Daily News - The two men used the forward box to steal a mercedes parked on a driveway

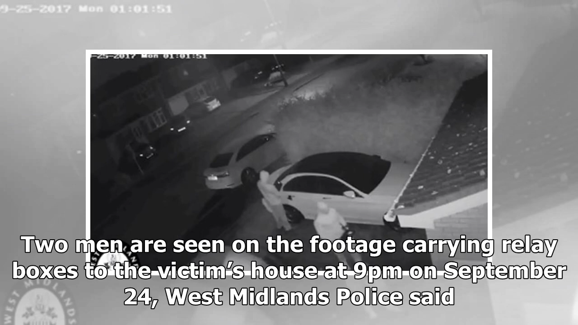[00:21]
on September 24, West Midlands Police said. The boxes are designed to receive a signal from the car key inside the property, which can be picked up through walls, doors and windows,
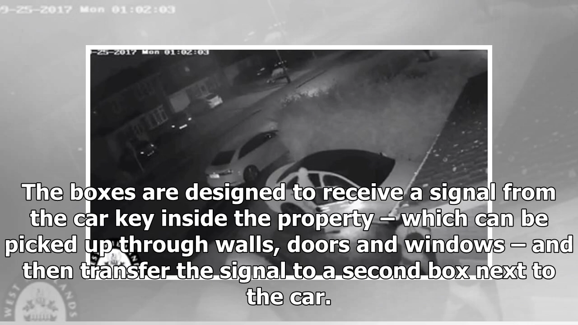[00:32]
and then transfer the signal to a second box next to the car. To view this video please enable JavaScript, and consider upgrading to a web browser that supports HTML5 video taking just one minute.
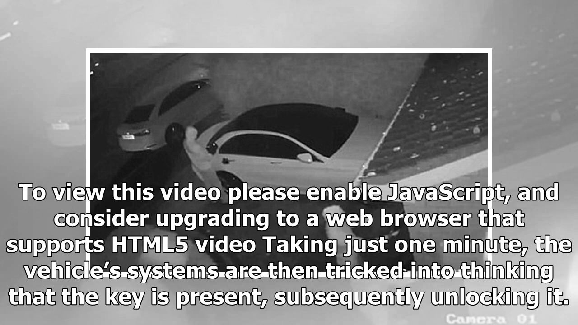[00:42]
The vehicle's systems are then tricked into thinking that the key is present, subsequently unlocking it. The footage shows the thieves easily get inside the Mercedes parked on a driveway in the Elmden area of Solahul, West Midlands.